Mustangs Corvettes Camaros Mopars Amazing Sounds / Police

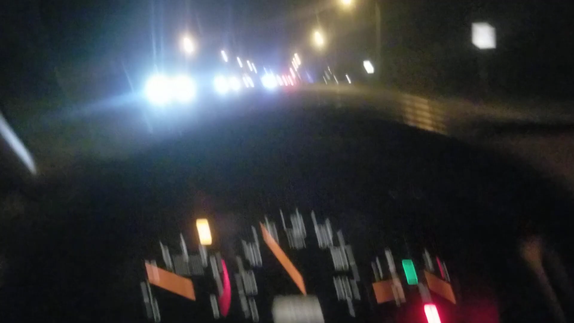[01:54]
There he is. I'm so glad you came to pick us up. We were about to run in the car. Yeah, I'm like, David, worst case scenario, run to the bushes. Just hide, lay down. That E85 smells so good. Love it. There it is. Is it a Mustang? Nah, it is a Mustang. It is, right? No, no.
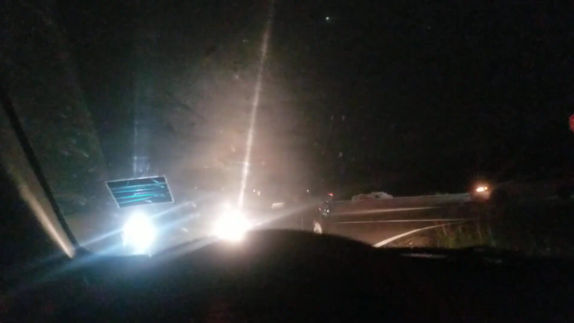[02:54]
I don't know why you're going here. Look at that traffic. You think I want to get in that traffic? No, of course not. Why are they talking about the semi-truck? No idea. Well, you'll be here.